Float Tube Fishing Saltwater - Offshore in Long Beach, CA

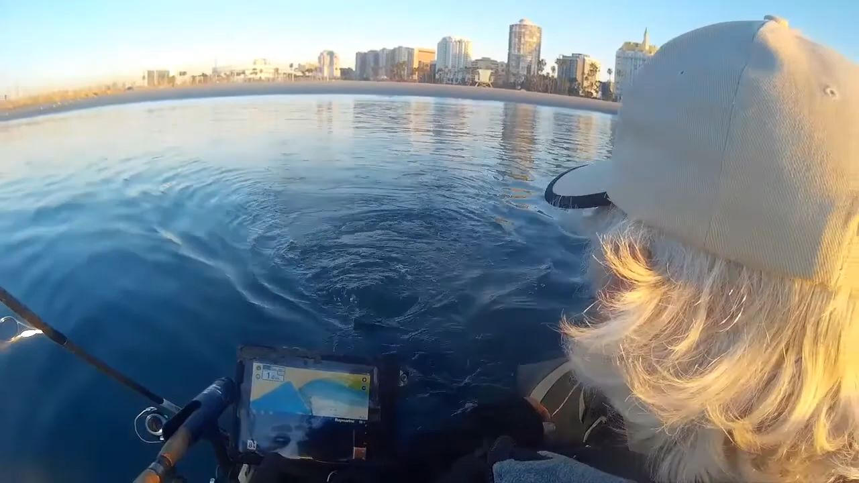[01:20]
that's a little frilled. Raymarine Y-fish in the Navionics, probably in the Glare. Now we'll see what we can do.